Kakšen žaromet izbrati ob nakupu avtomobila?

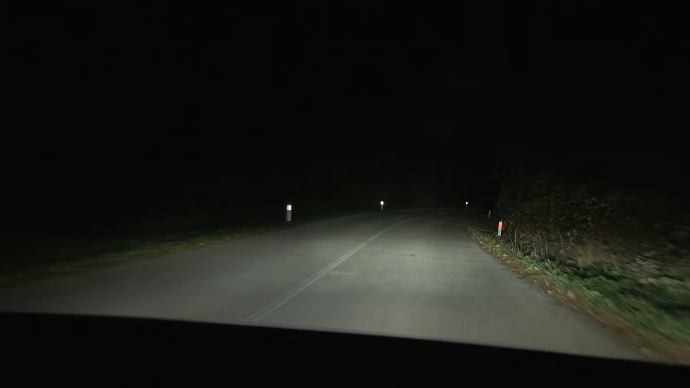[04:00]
Cenejši žarometi bodo dolgo luč samodejno vklapljali in izklapljali v celoti.